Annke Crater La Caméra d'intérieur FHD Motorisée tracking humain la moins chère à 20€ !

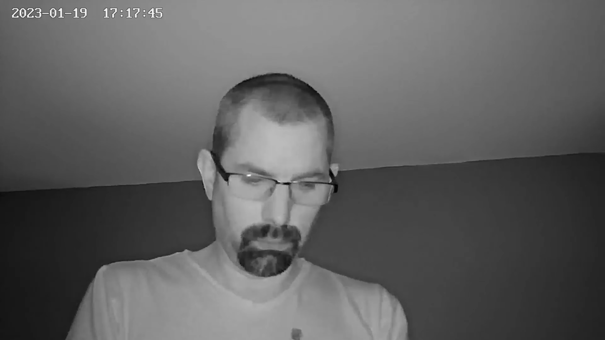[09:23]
de nuit elle est un petit peu moins quali c'est un peu moins efficace par contre au niveau du son et bien franchement on entend parfaitement ce qui se passe dans la pièce et lorsqu'on parle à travers la